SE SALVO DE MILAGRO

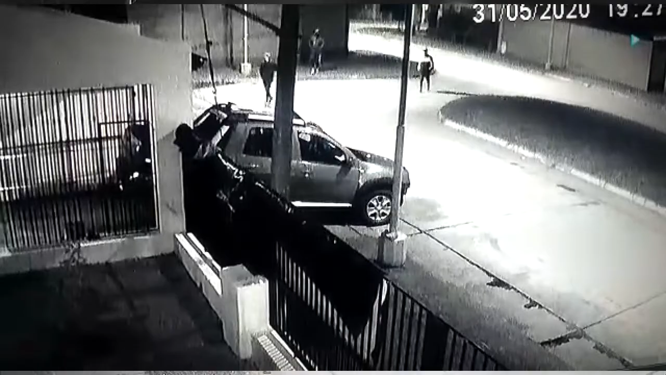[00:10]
Lavando la camioneta, anoche tipo siete y media de la noche, en tres malvivientes, me han venido a hacer, me han querido atacar y bueno, cuando me doy cuenta, he reaccionado, uno me tenía apuntando,
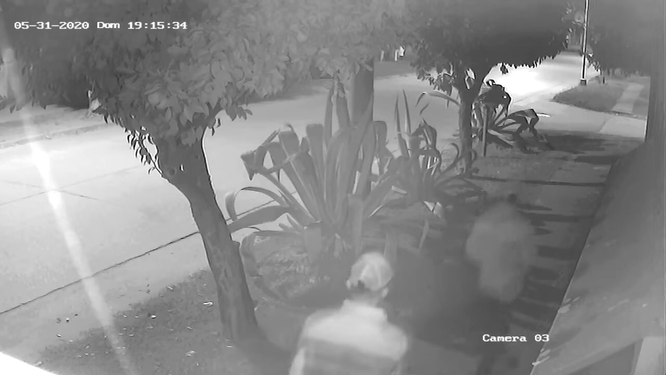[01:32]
que se encontraba en la vereda de su hogar para lavar la camioneta. Tres malvivientes se acercaron con la intención de sacarle el vehículo y lamentablemente le pegaron dos tiros,